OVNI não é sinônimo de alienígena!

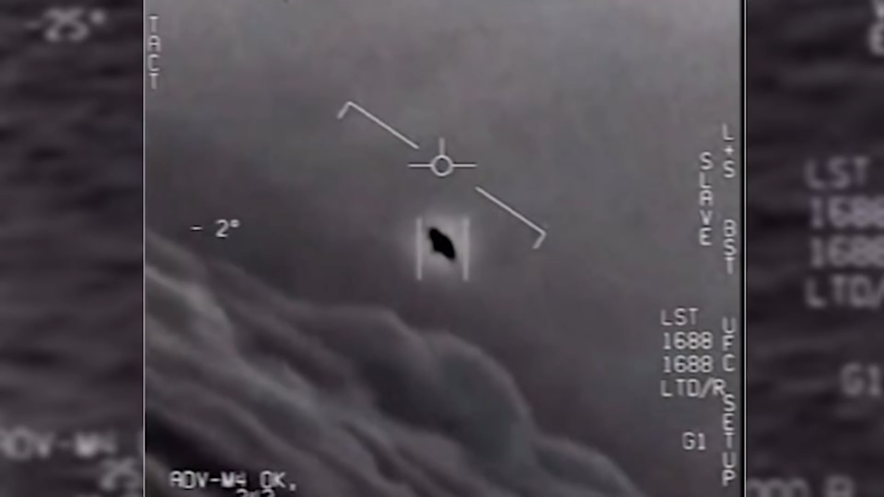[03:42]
Os três vídeos oficialmente divulgados ontem pela Marinha dos Estados Unidos mostram exatamente isso. Objetos voadores não identificados capazes de voar de uma forma que nenhuma aeronave conhecida é capaz de voar,
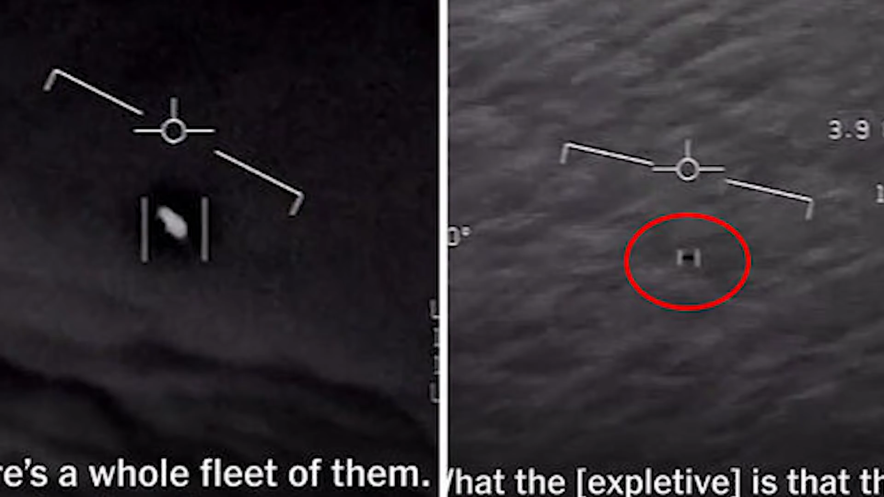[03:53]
como por exemplo, grandes e repentinas acelerações.
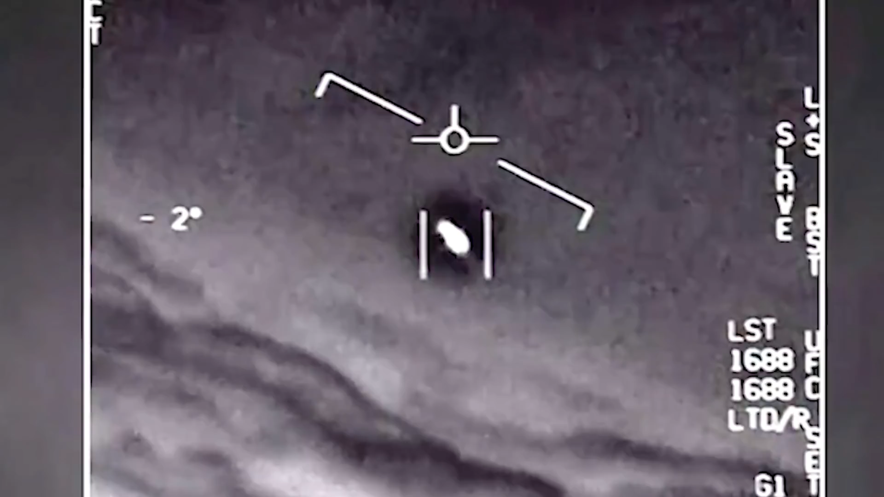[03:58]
O formato dos objetos também chama a atenção por não serem aerodinâmicos,
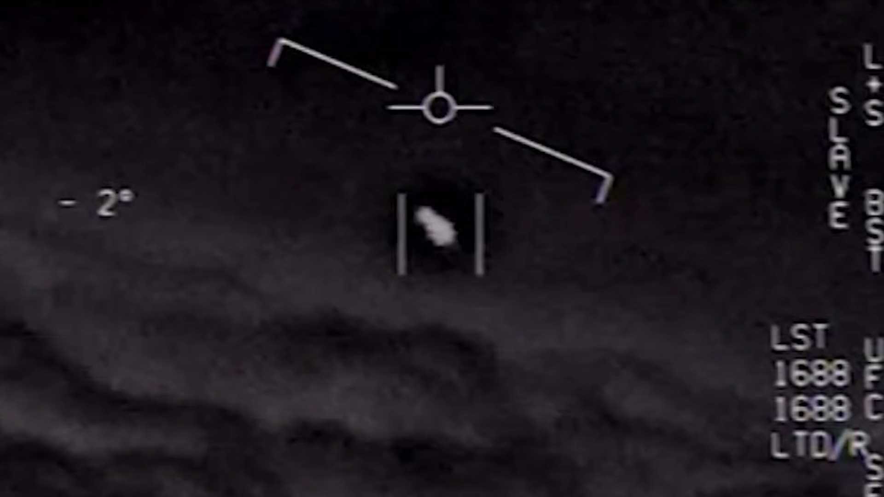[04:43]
Por isso, muito provavelmente, o que aqueles pilotos viram naqueles três vídeos eram aeronaves ou drones que ainda não são do conhecimento público,
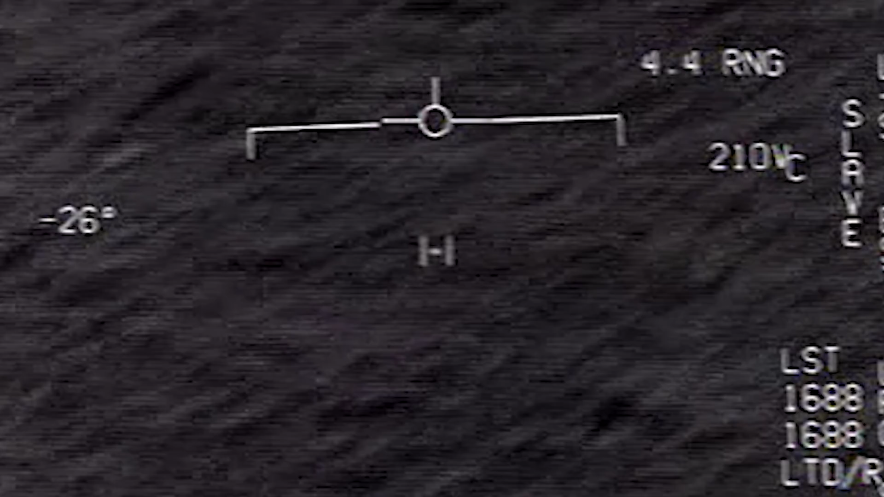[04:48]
com a Marinha dos Estados Unidos obrigada a reconhecê-los e publicá-los devido a toda a gigantesca atenção mediática que atraíram.